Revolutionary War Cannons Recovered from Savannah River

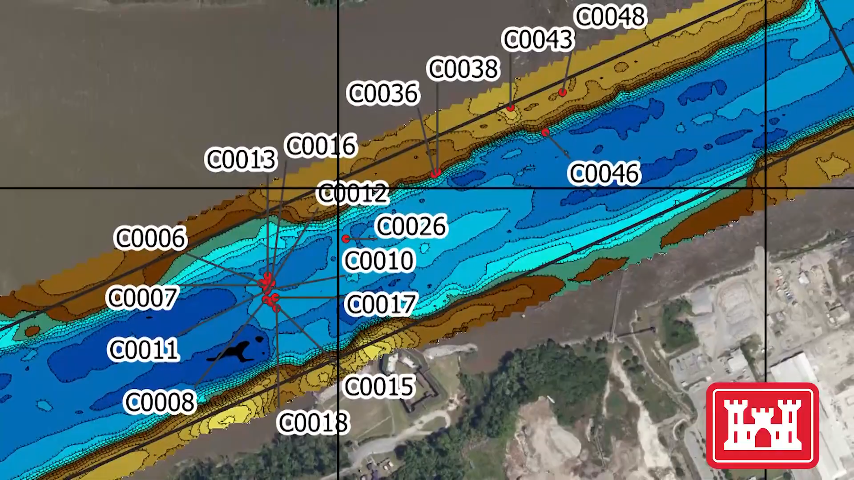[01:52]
Dredging in the area was halted and some sonar surveys revealed the presence of more than a dozen more cannons scattered on the river bottom at Five Fathom Hole.